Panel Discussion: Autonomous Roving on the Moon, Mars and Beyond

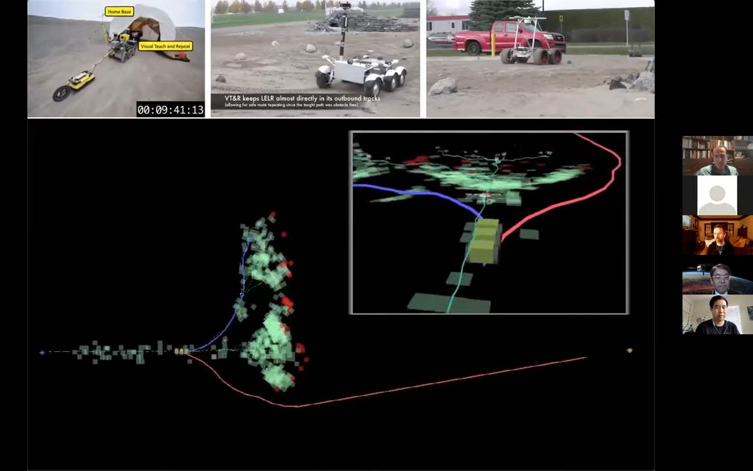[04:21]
which you can kind of think of as like an extension to the visual odometry pipeline that's used by actually all of the Mars rovers to estimate their motion from cameras. We take it one step further to not only estimate our motion,
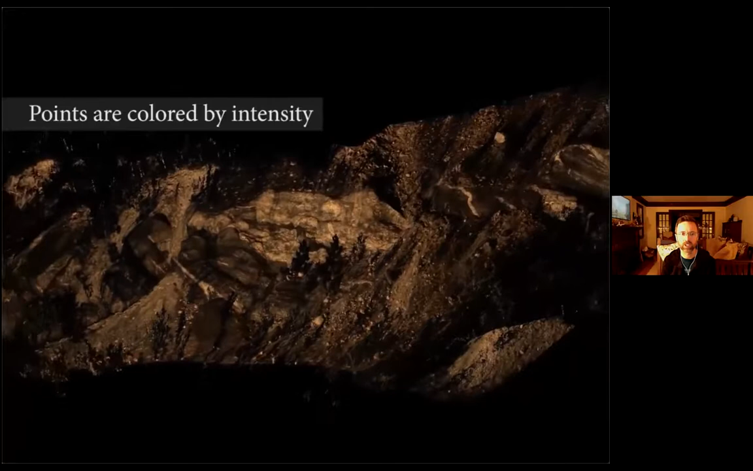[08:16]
This is actually a map built with a survey grade LiDAR just at a stationary location that we built as a baseline comparison.